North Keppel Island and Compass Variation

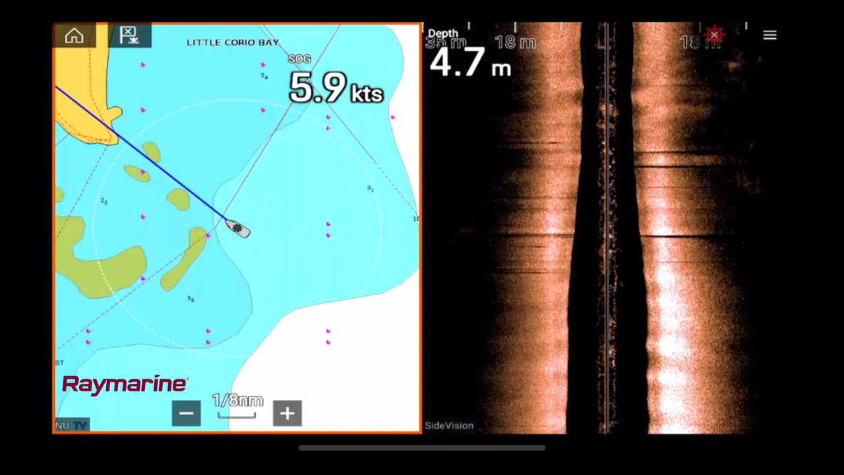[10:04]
On screen: depth 4.7 m
A few shallow spots, lots of breaking waves off to the port side. But by following the deep sections on the Raymarine sat nav, we ended up getting them pretty easily. You can see the bottom started to get quite shallow. And then as we get into this section, you can start to see that it goes from a silty bottom to starting to have more rock visible.
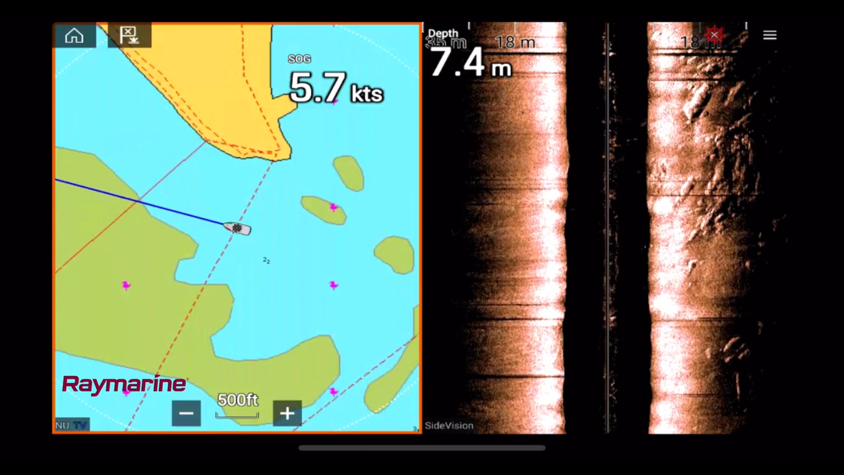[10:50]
On screen: depth 7.4 m, speed 5.7 kn
As we got towards the part of the bay we wanted to anchor,
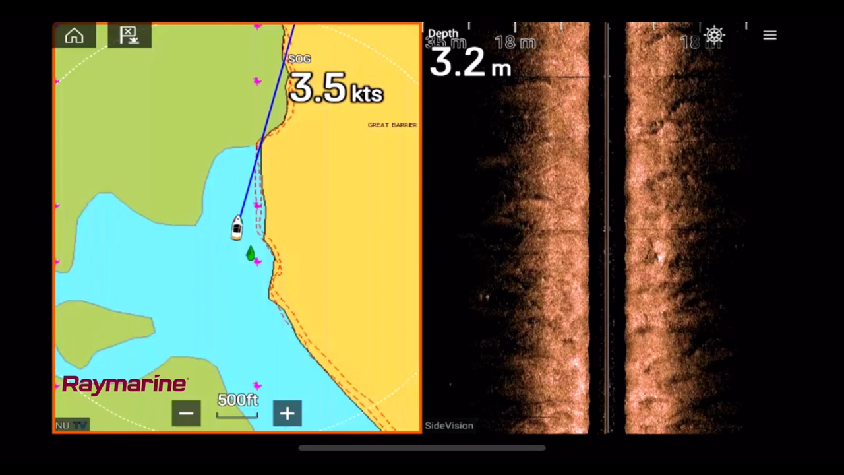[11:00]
On screen: depth 3.2 m
the bottom became sandy again, which was great for good holding on the anchor. And we went through our standard routine, which is me driving the boat and Vicky operating the axiom to set the anchor alarm.